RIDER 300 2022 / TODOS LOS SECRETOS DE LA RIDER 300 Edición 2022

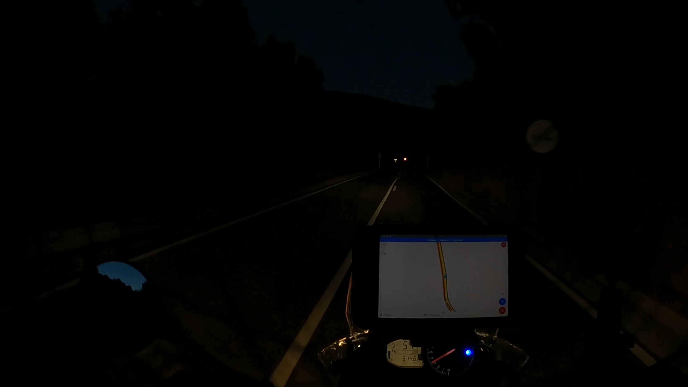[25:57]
Fijo que ahora no veis ni el tato. Ahora ya esto ya es noche. Esto va dirección La Senia. Pues pararé en una gasolinera de La Senia. Me tomaré un tentempié.